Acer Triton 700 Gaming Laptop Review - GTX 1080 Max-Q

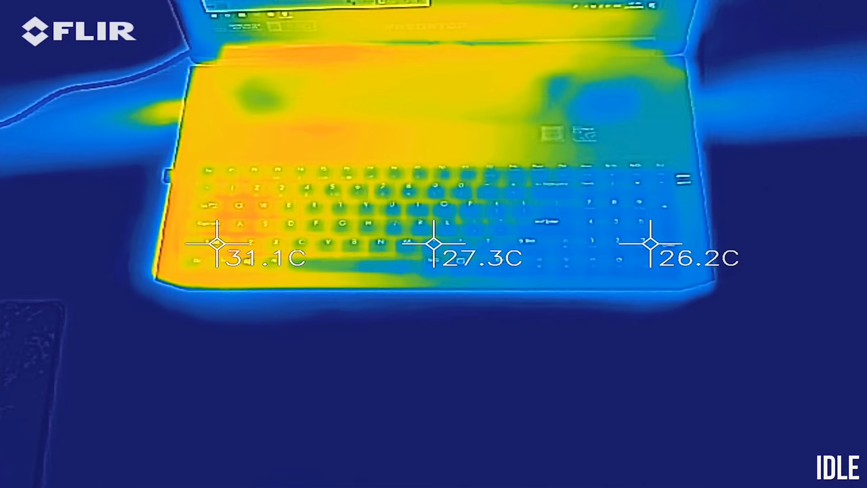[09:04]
As for the external temperatures where you'll actually be putting your hands, at idle the body was sitting in the low 30s, quite cool.
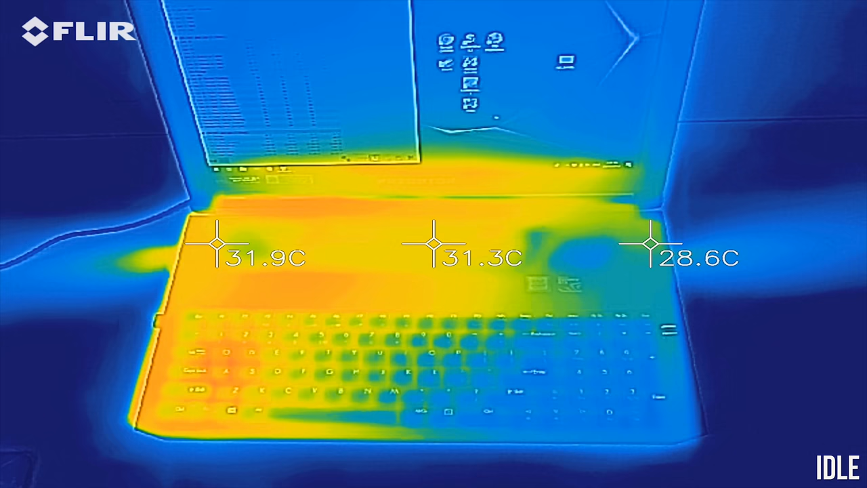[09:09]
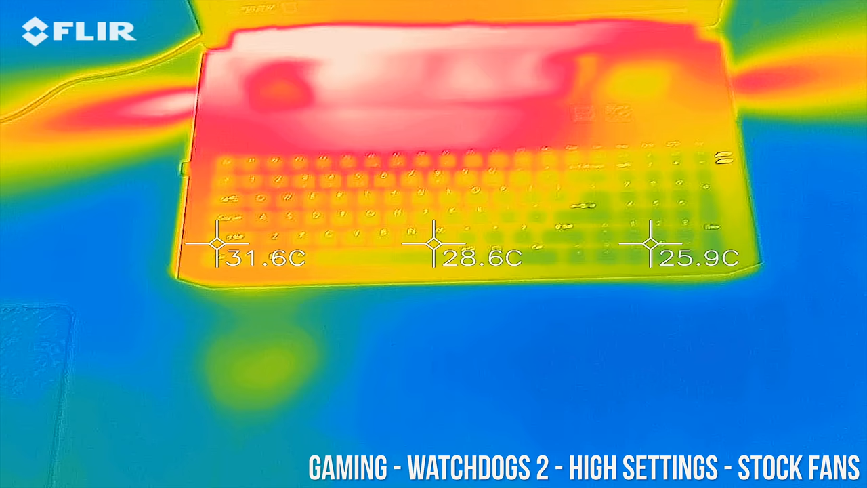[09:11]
While gaming we can see that only the rear of the laptop warms up to around 50 degrees,
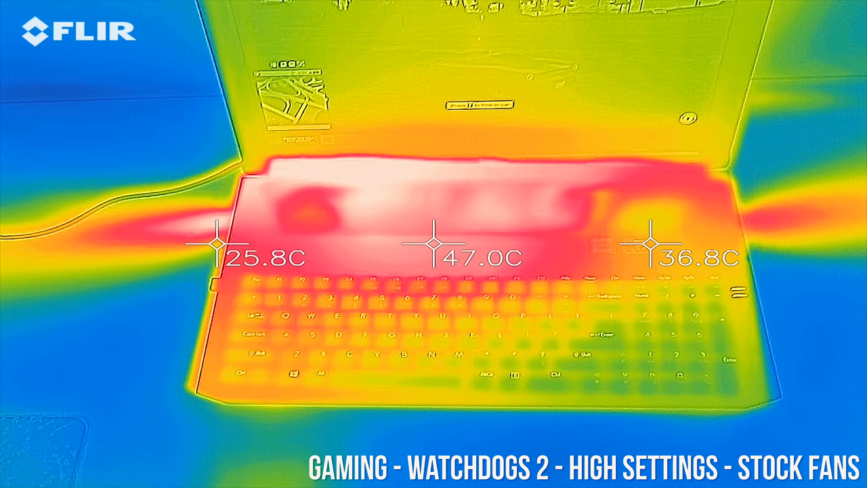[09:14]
as that's where the CPU and GPU are located, the keyboard area stays cool though.
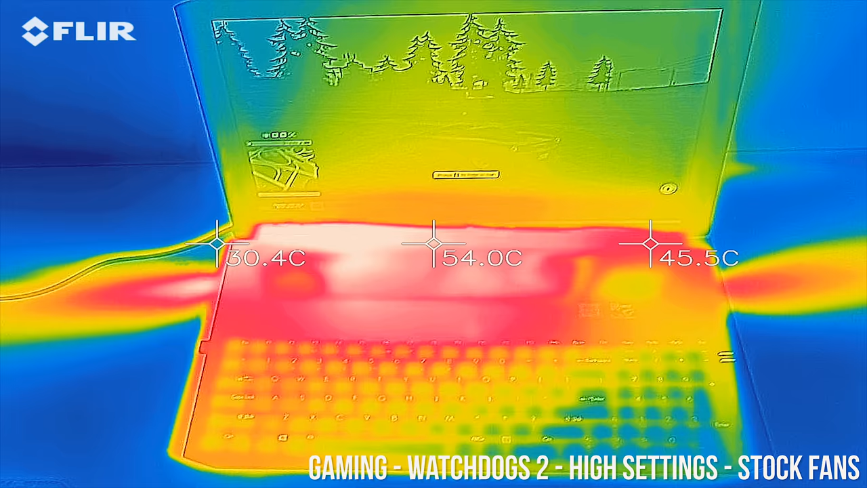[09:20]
Fairly similar results with the stress tests running,